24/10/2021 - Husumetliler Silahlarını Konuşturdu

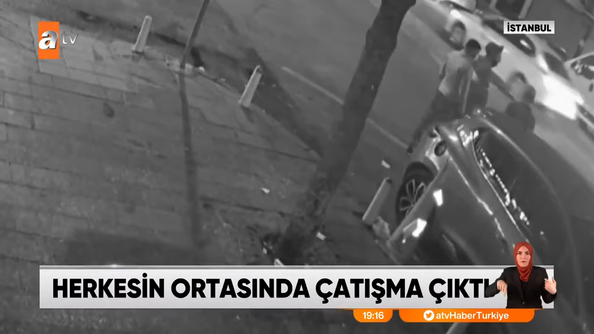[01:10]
Kurşunlardan kaçan iki kişi bir aracı kendine siper yaptı. Diğeri ise cebinde bulunan tabancayı çıkardığı gibi tetiğe bastı. Silahı peş peşe ateşledi. Sokak ortasında herkesin gözü önünde çatışma çıktı. Bir tanesi hazırlıklıymış. Elinde silah vardı.